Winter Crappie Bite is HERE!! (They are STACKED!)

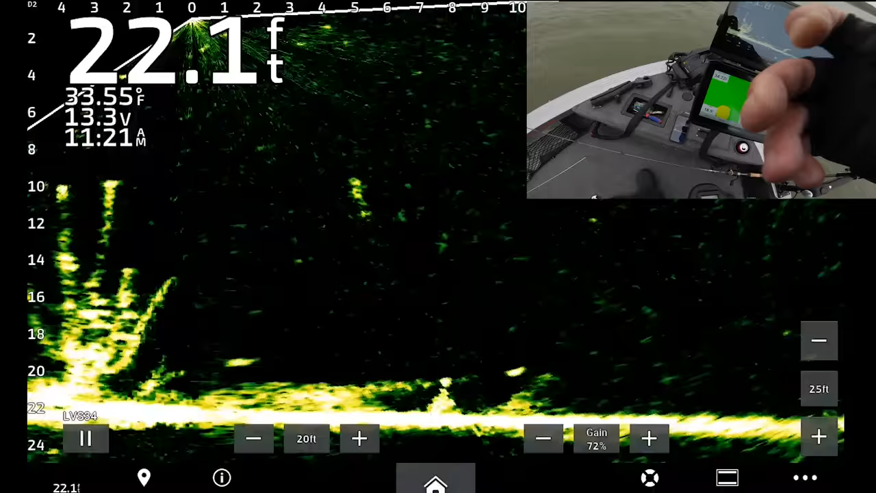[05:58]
On screen: depth 22.1 ft, water 33.55°F
well seems like they got smart already so let's just move on to the next tree tons of trees tons of trees oh my god look at that one holy mackerel you guys like what you see because i sure do yeah
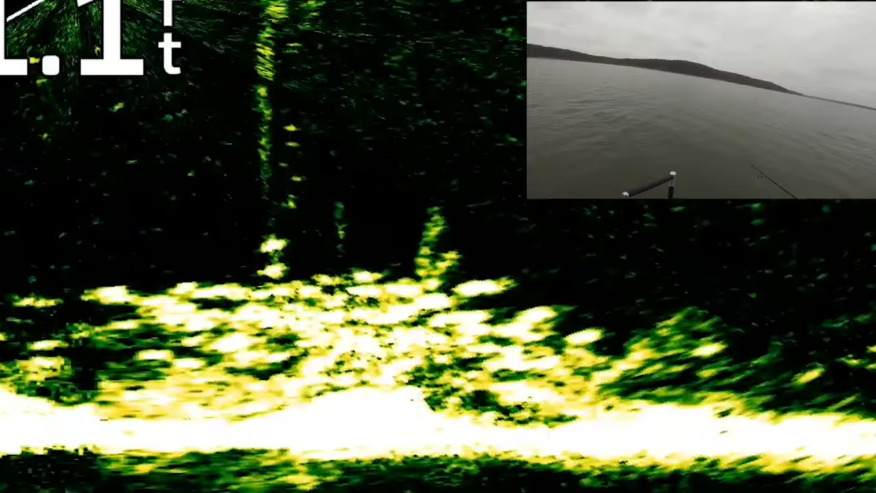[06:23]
time of year stacked like cordwood not super super bitey
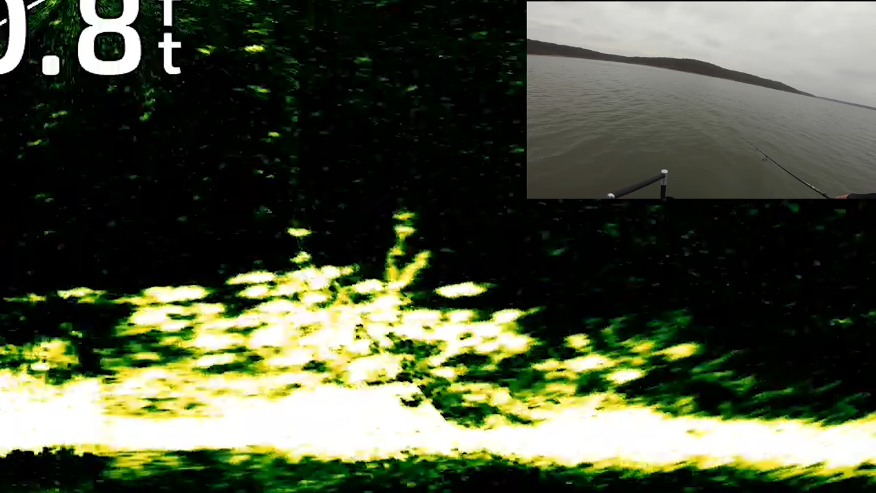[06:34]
i mean they're pretty neutral all things considered i mean you get these come up and look at i'm just gonna put it right down into the school
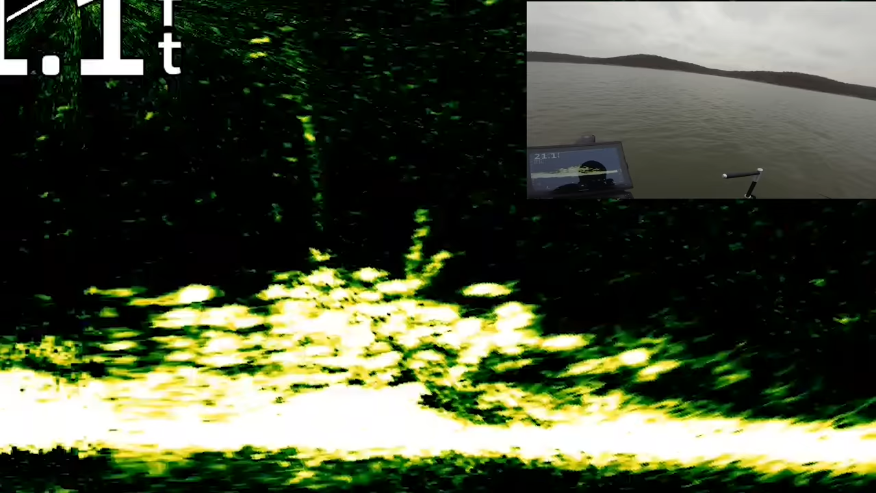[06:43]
wait for a thump any thumps oh got them nicer one yep
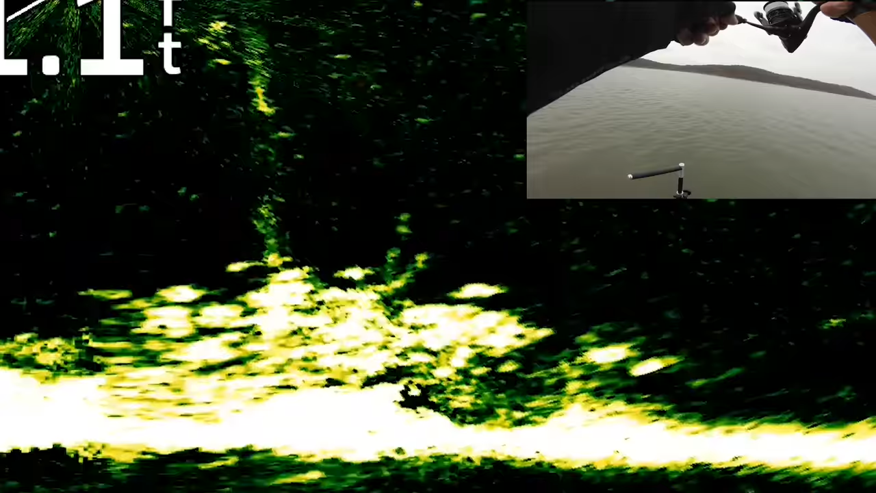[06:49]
be a very fun time for a limit of christmas crappies what's going on with this guy's tail
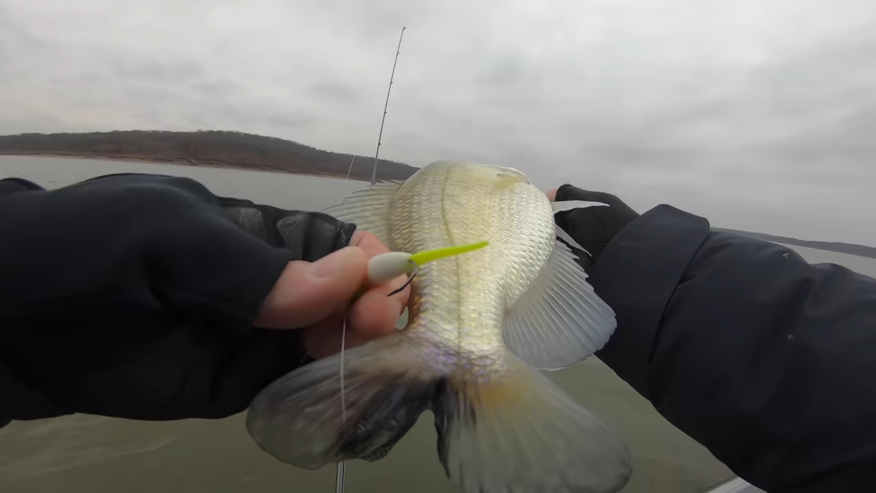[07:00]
that's weird fun stuff guys that's a uh every live scope crappie fisherman's dream screen
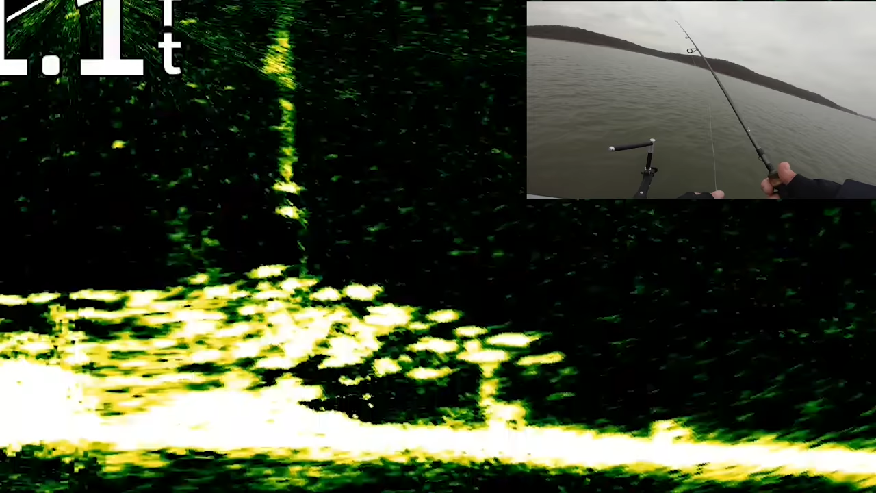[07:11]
right there so pretty much i think what i really like to do is you know just get those baits down into the school and let all those fish just kind of stare at it and then i'll start pulling it away and they just usually can't stand it like that guy up small one
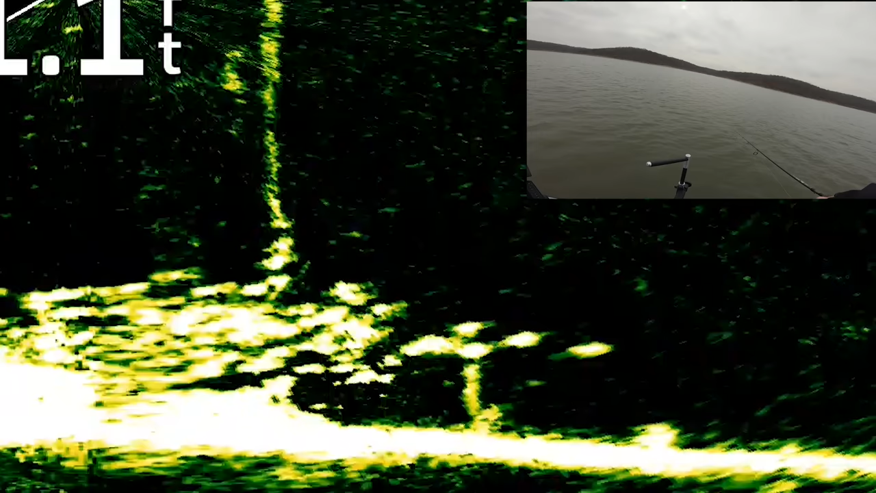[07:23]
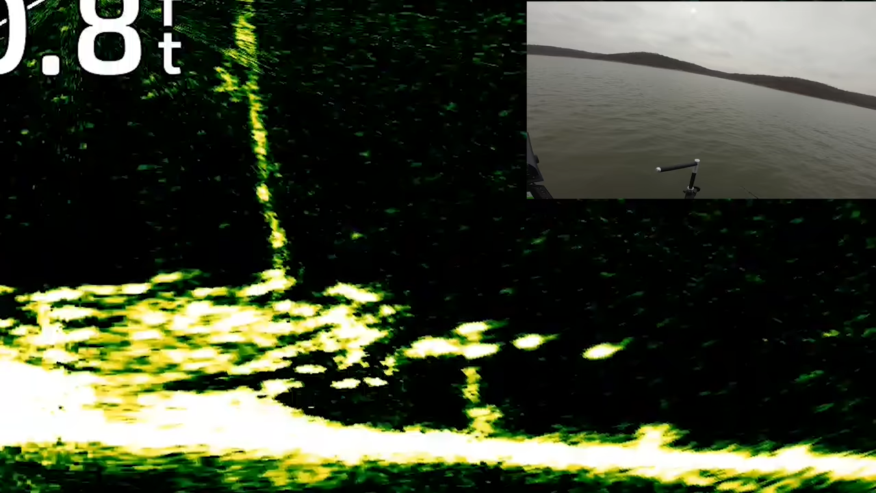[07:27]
but before live scope we would just get the jigs down there and let them sit another keeper nice one
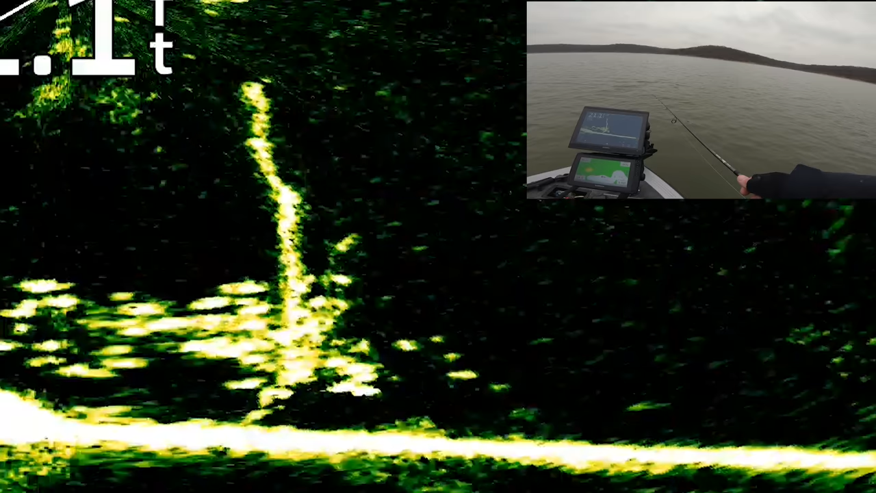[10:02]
the last day we will be anybody will be on these lakes for here comes a nice one and i got him come over for that top jig biggest one yet that is a
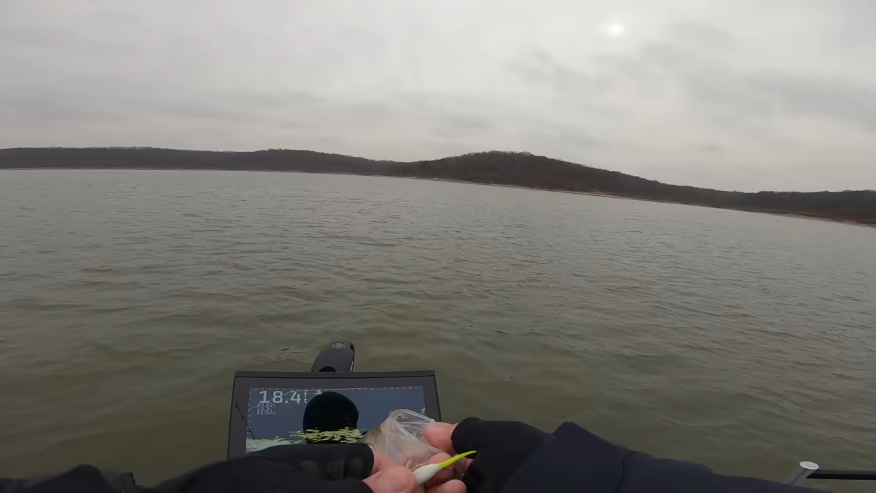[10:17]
donk you bet you bet luckiest crappies in the world
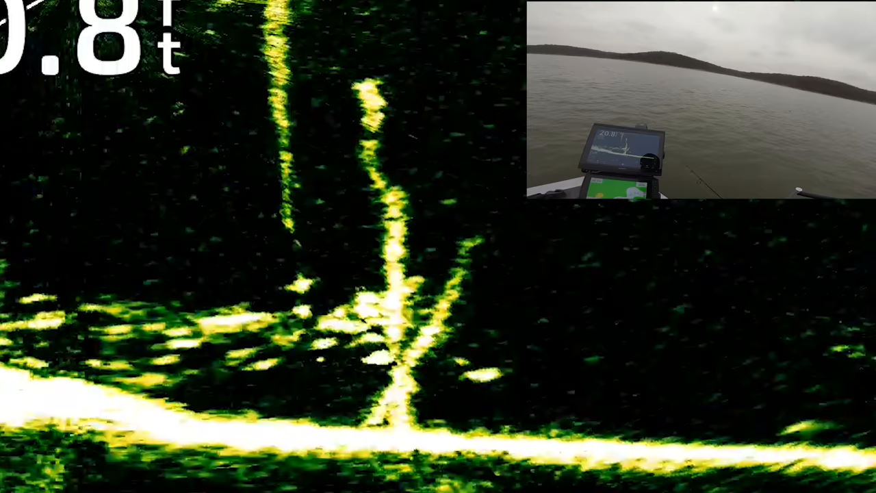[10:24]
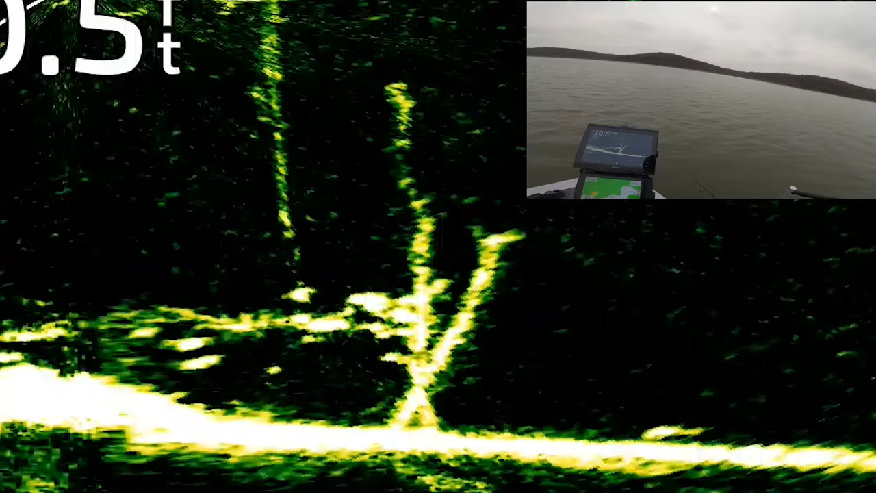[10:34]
oh my god did that one crush it is that a crappie yeah it is holy mackerel i thought that was like a white bass or something got that